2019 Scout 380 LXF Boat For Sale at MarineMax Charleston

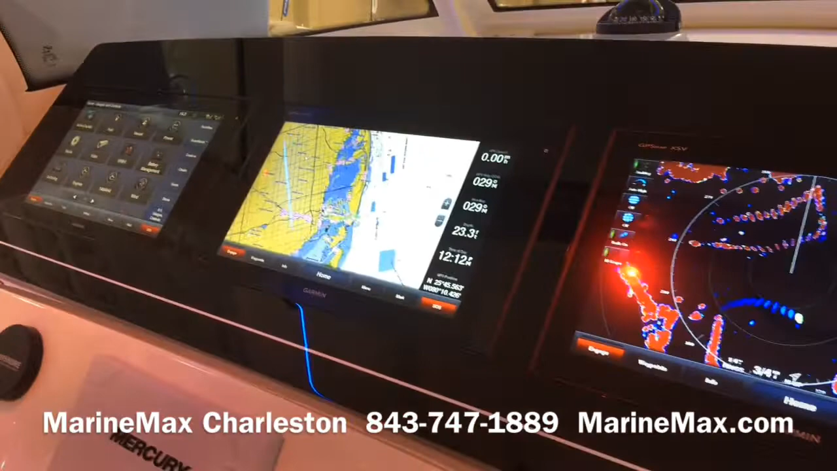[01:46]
We have triple screens from Garmin, 16 inches a piece. Mercury vessel view.